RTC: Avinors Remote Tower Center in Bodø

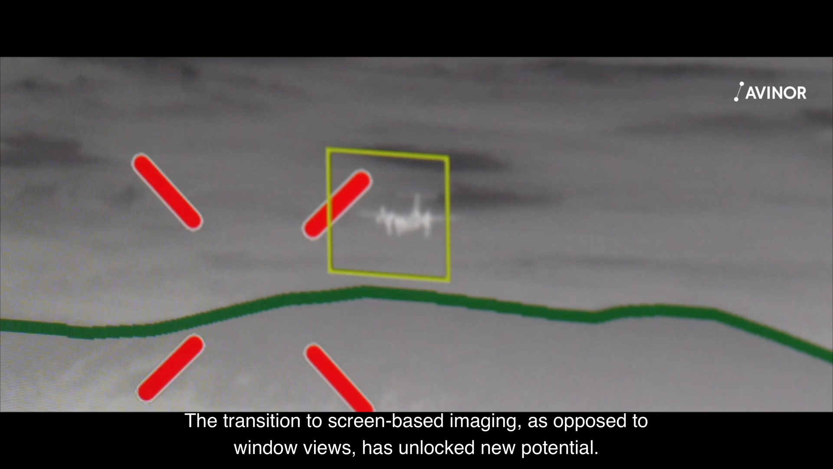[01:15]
The transition to screen-based imaging, as opposed to windows use, has a lot of new potential.
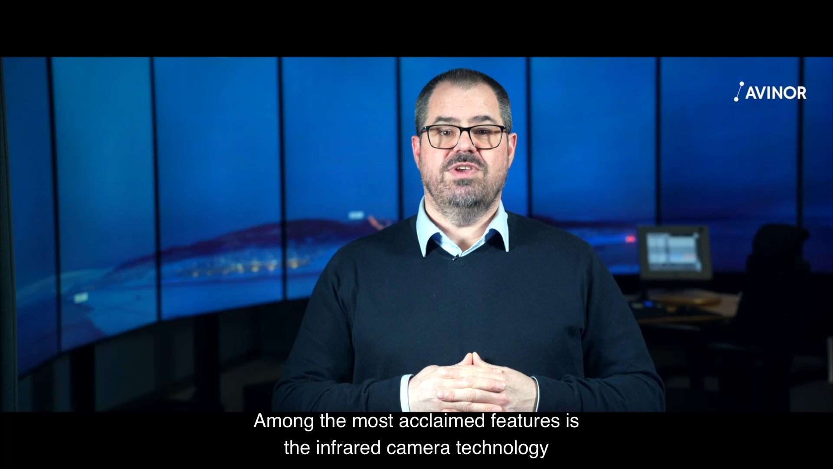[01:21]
Among the most acclaimed features is the infrared camera technology, embedded in both the 360 and the pan-tilt zoom images, enabling visibility in the dark.
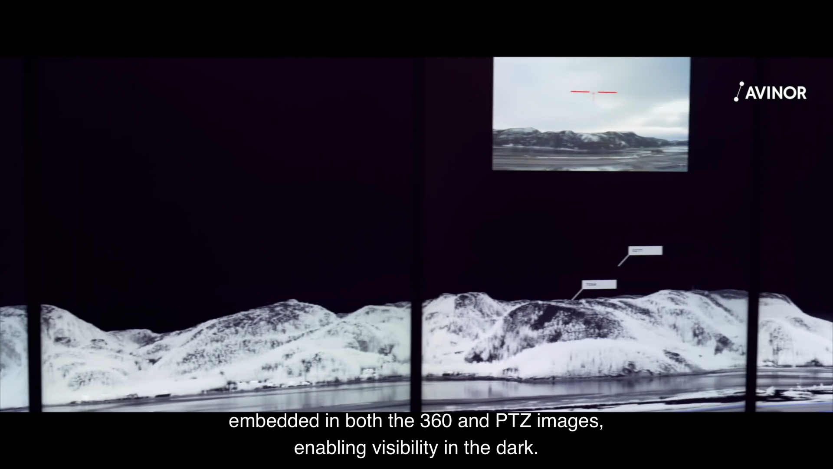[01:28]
The screen can also display a wealth of useful information